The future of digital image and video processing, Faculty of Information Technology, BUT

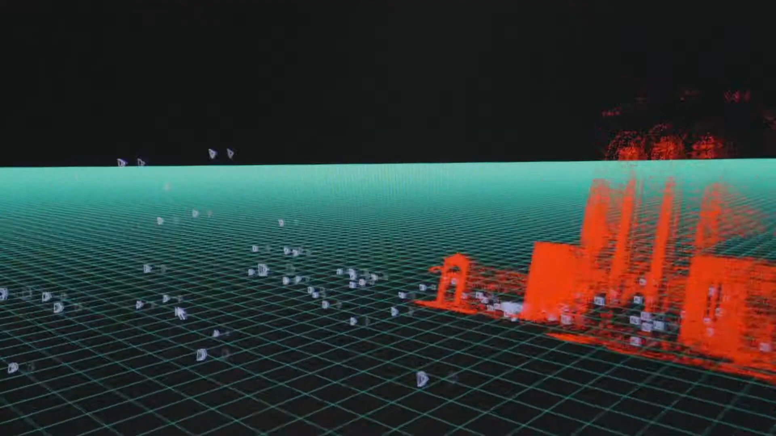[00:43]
We have experience with a wide range of hardware.
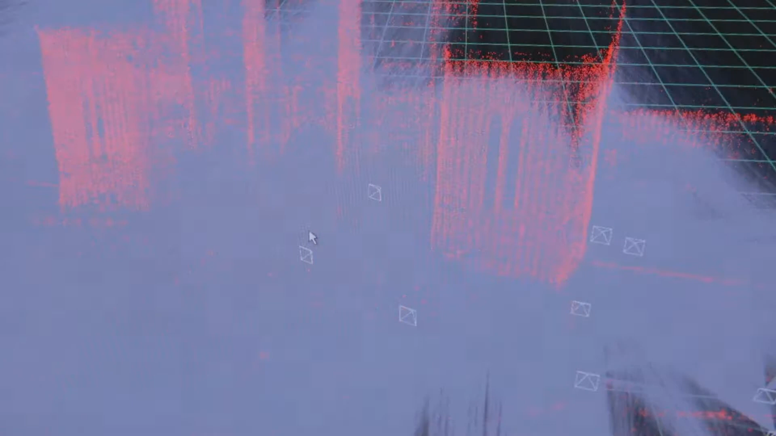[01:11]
such as least squares and similar algorithms for 3D reconstruction.
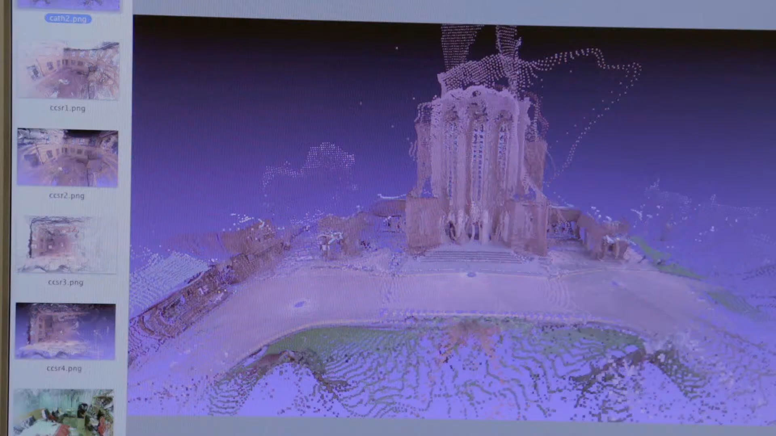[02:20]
Our goal is to build 3D
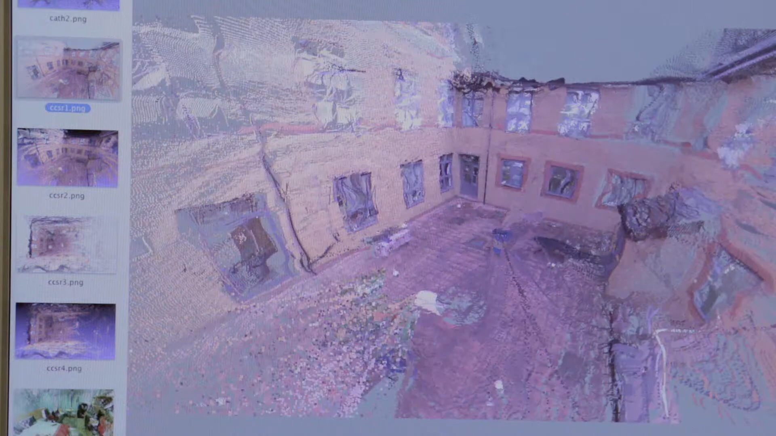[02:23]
reconstructions of the environment based on images coming from steel cameras,
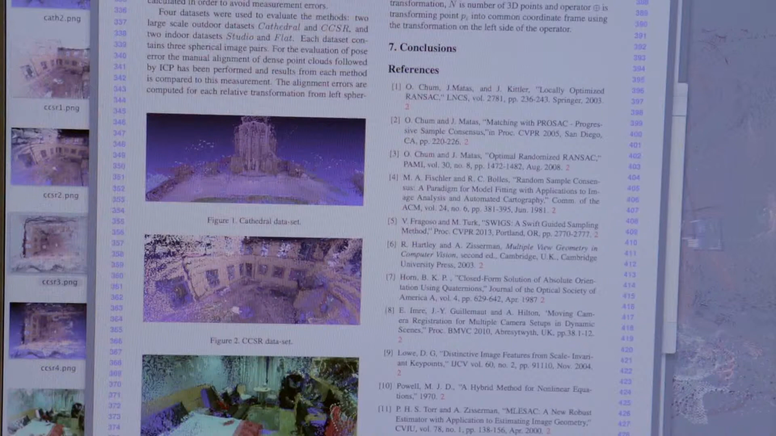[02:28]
spherical cameras, even measurements from laser scans.
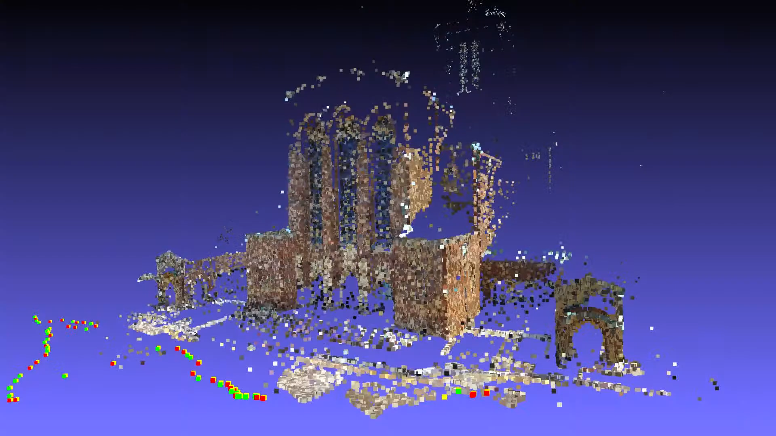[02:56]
So we capture the scene with various modalities from 3D sensors to 2D sensors,
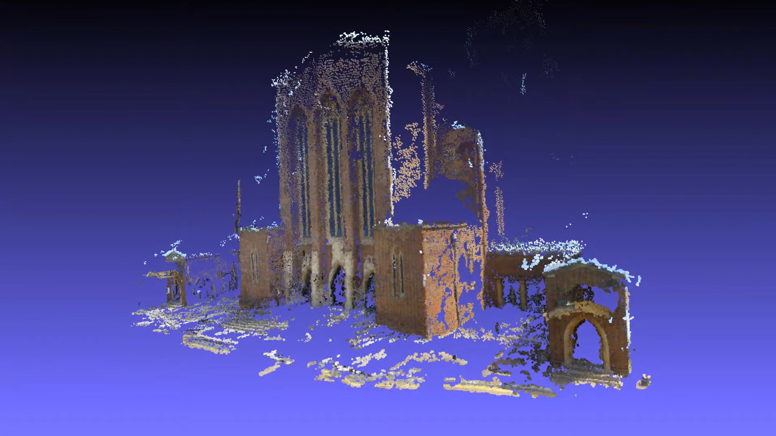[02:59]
and then we integrate them into one unified coordinate and provide as organized data set to the users.
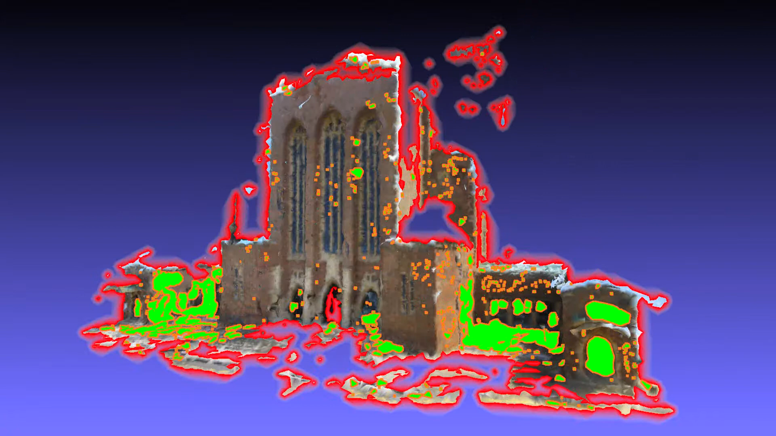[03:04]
We also help the on-site shooting
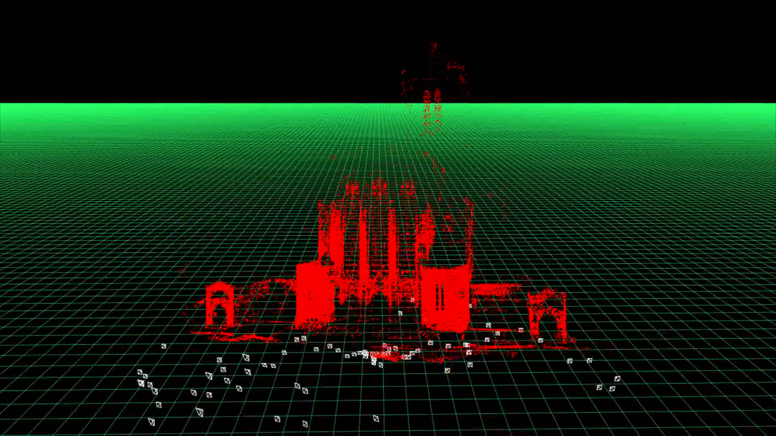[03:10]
by providing the camera setting and assessment tool,
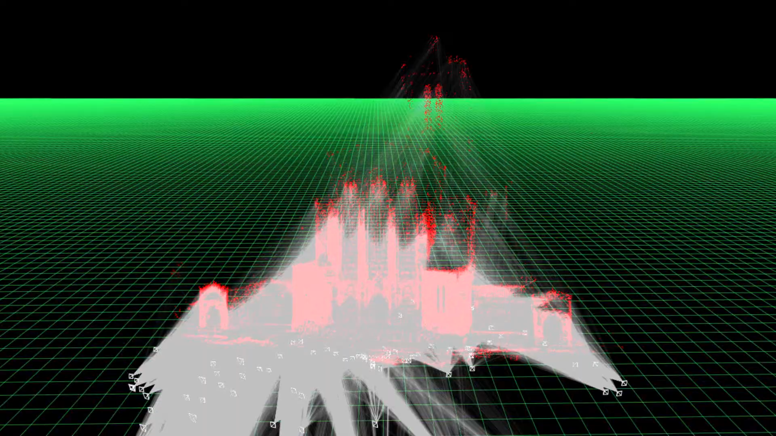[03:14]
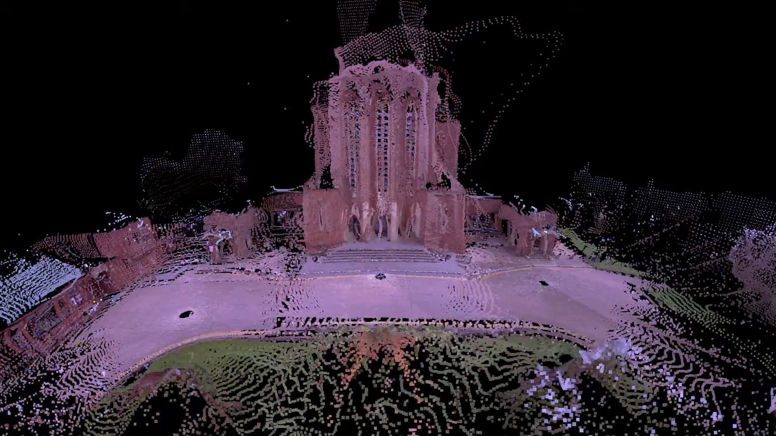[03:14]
which can detect kind of a synchronization error or camera setting errors, or camera framing, problem in camera framing.